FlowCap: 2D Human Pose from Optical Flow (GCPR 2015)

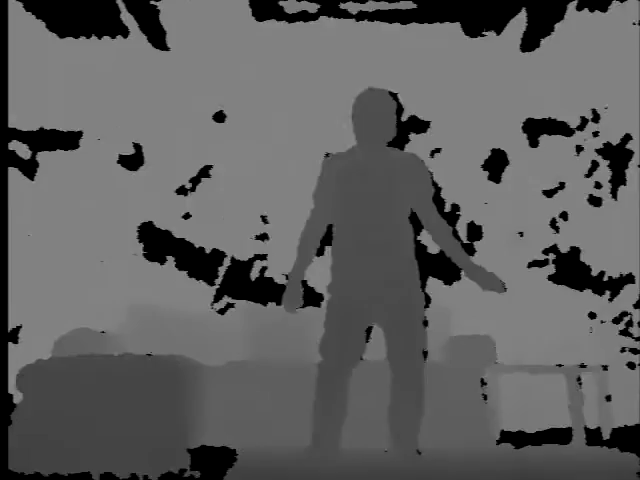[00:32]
The Microsoft Kinect has revolutionised 3D human pose estimation thanks to its low-cost sensor and the use of machine learning algorithms to estimate pose.